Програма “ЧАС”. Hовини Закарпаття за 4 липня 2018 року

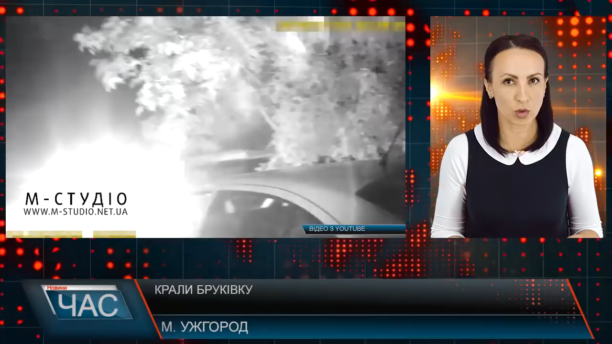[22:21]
як невідомі особи на автівці крадуть бруківку на вулиці Капушанській. Оперативно прибувши на місце події, Ужгородські патрульні не виявили крадіїв, але обстеживши перелеглу територію, все знайшли автомобіль, схожий за орієнтуванням. Під час поверхневої перевірки у багажному відділенні
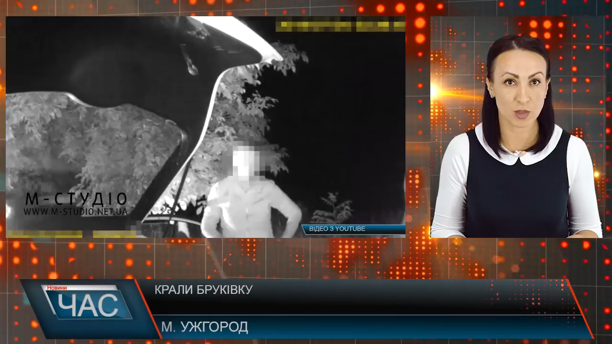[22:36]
транспортного засобу інспектори виявили імовірну викрадену бруківку. Чоловік зізнався у скоєному злочині.